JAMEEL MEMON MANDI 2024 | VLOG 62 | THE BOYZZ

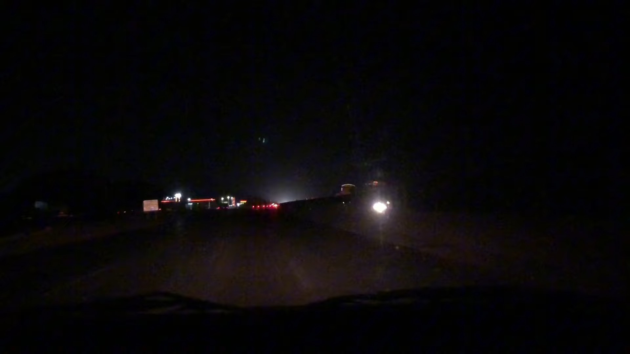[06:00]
करेंगे जमील मिमन कॉलोनी यहां पहुंच चुके हैं और यह
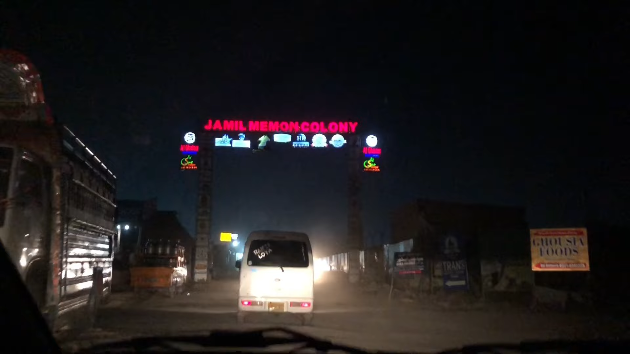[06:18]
आपको कैडल फार्म के बोर्ड जाज नजर आ करेंगे यह भी लगें एक दिन पहले ही तो सबने अपने अपनी